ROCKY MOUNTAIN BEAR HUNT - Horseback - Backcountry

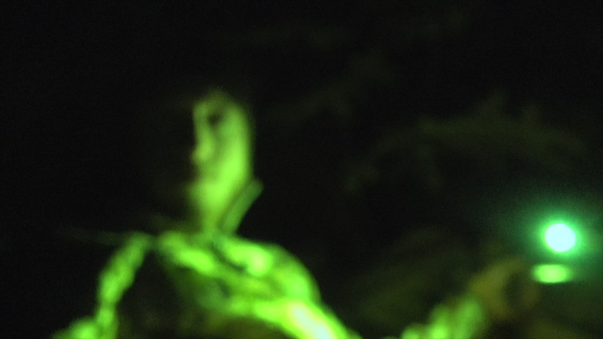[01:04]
So, I'm in my sleeping bag on the trail. Quarters right there.
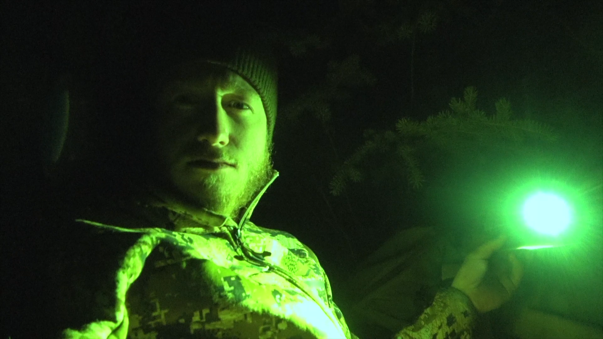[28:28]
So, I'm in my sleeping bag on the trail.